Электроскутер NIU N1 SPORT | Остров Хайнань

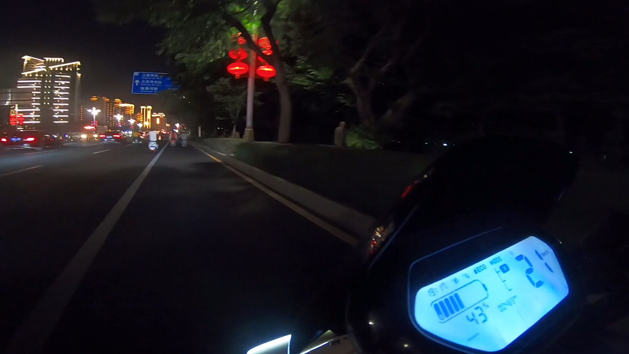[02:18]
одометр и шкала выдаваемой мощности в амперах, как тахометр в привычном ДВС.